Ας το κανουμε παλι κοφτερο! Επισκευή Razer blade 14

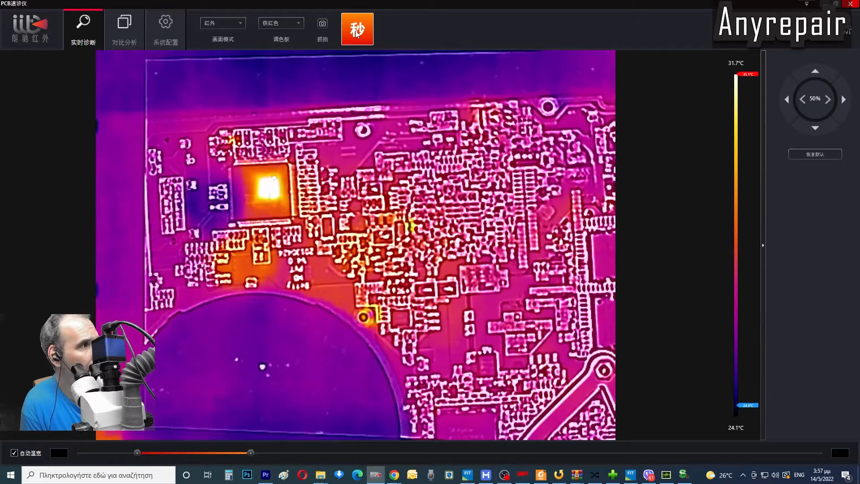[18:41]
On screen: scale top 31.7°C, scale bottom 24.1°C
Βλέπετε το Super IO. Με 184 mA και το Super IO.